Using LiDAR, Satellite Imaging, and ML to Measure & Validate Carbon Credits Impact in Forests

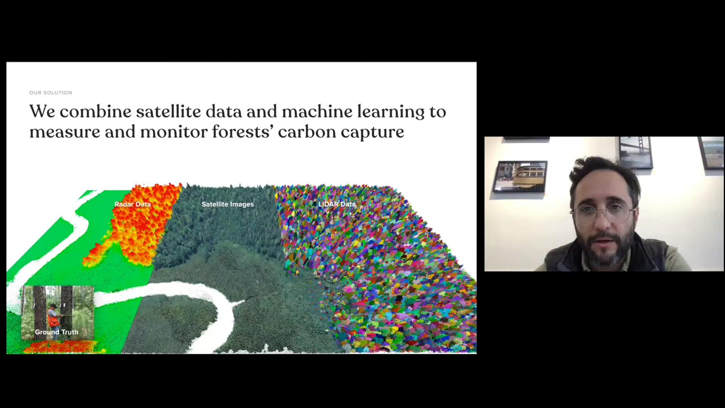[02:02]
and then we train deep learning algorithms to predict carbon stocks, deforestation risk, growth potential of reforestation areas, and so forth, and then that data is used to validate and monitor the carbon and climate impact of these projects. I wanted to give you an example.
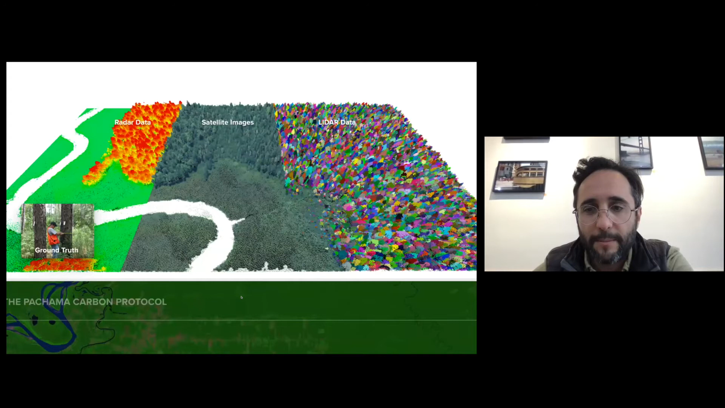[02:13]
This is a project area in Brazil in the Amazon rainforest,
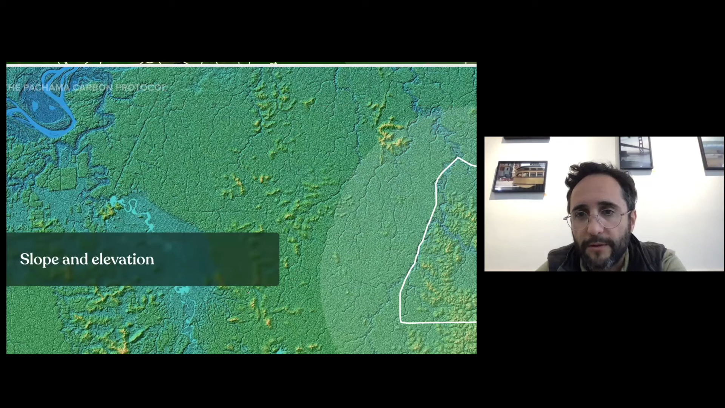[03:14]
Rivers is also something that we can detect.
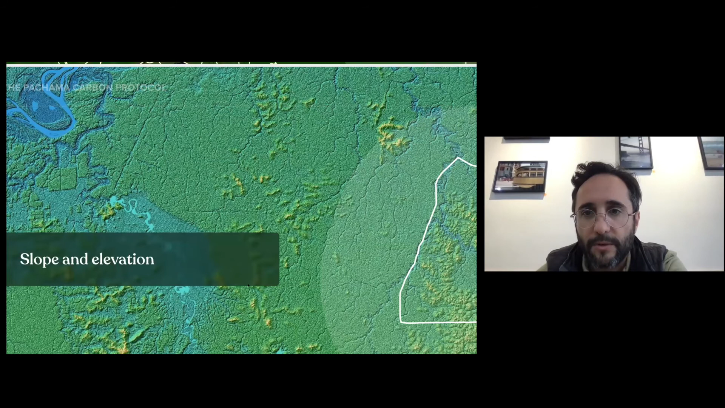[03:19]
Closeness to rivers is also a driver of deforestation. We can also observe vegetation density.